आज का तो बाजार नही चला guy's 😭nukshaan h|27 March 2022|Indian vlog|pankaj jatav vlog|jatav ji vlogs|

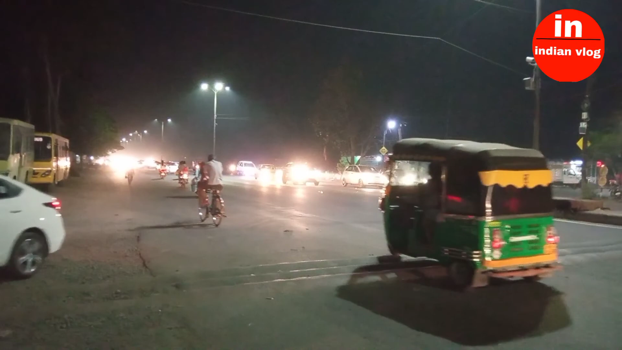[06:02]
अंदेरा हो चुका है और अभी रास्ते में आँ और अभी भी घर जाने में में टाइम लगेगा घर अभी आप से कम से कम दूरेगाईस तक अब ही आप देख सकता हो अंदेरा में किस तरह का दार है मार्केट का